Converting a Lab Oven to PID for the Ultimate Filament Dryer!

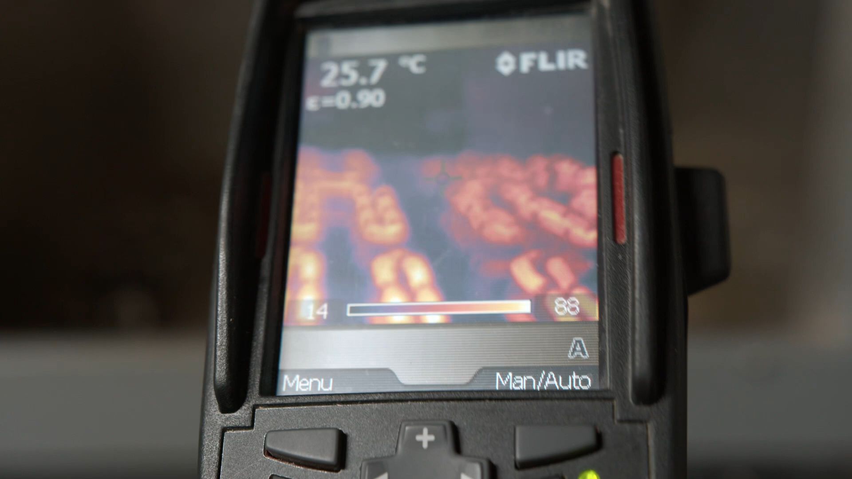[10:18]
On screen: spot 25.7°C
Oh, and I would also help if that was focused. Uh, yeah. Looks like everything is heating up.
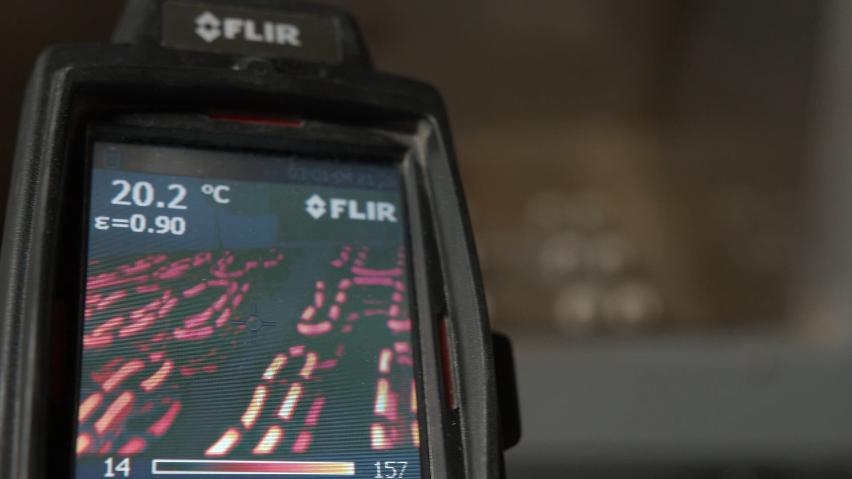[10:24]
On screen: spot 20.2°C
So, I'm going to end up, uh, just setting that to 40 Celsius.